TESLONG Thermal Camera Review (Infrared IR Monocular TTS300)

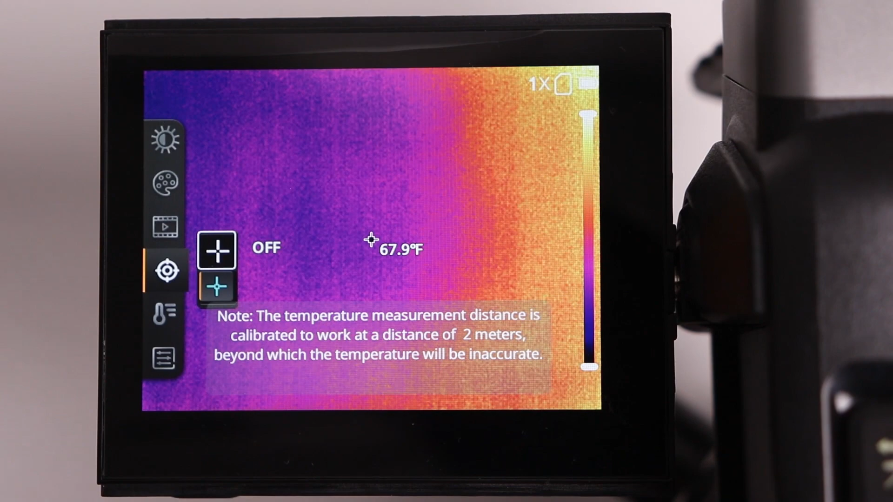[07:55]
On screen: spot 67.9°F
And the next icon is measurement where you can turn on or off that measurement shown on the center of the screen.
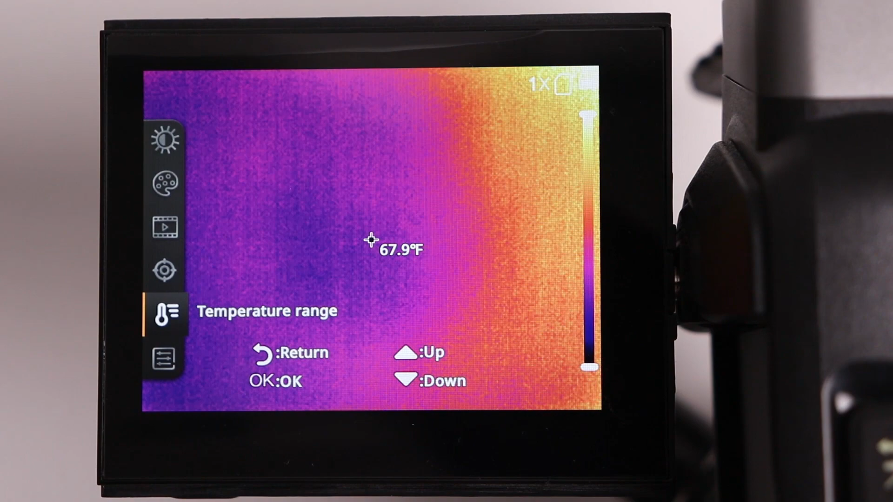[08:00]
On screen: spot 67.9°F
And the next one is temperature range, which I also showed you that allows us to filter either a maximum temperature or a lower temperature range. And the next icon is option.
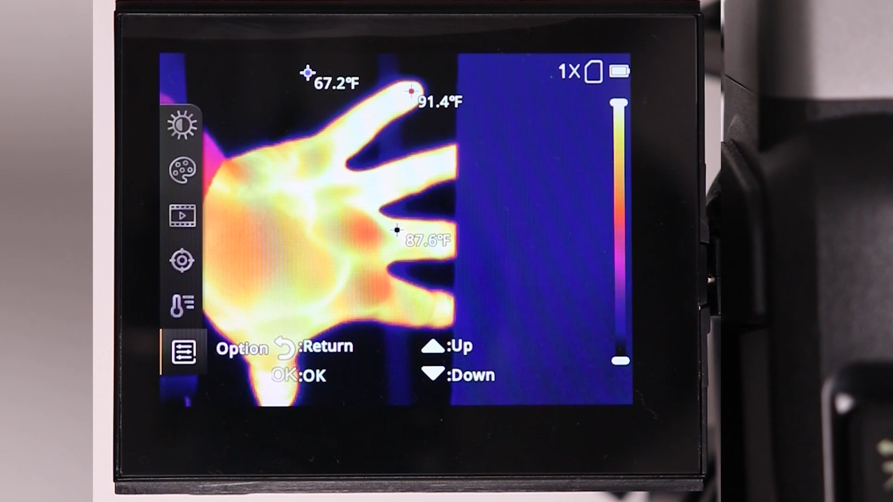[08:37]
On screen: max 91.4°F
which, as you can see, will show you both the highest temperature, the lowest and also that center spot.
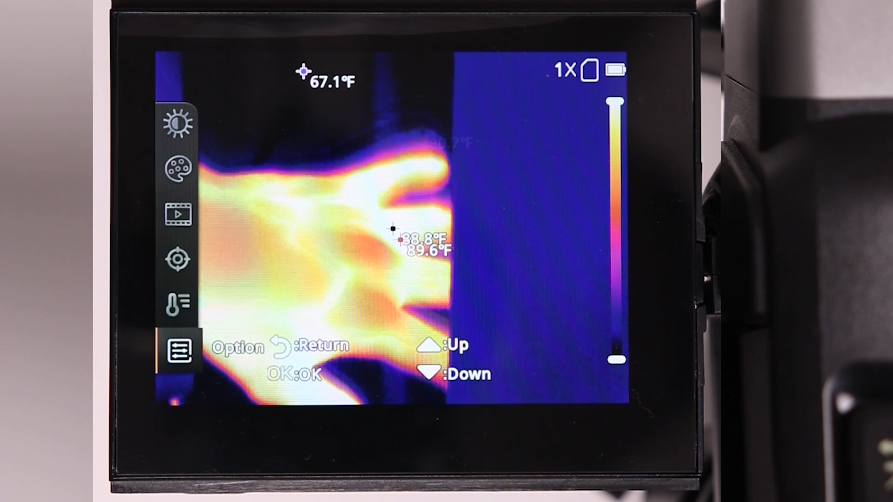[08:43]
And we also get a timer in case we wanted to have this unit turned off after a certain period of time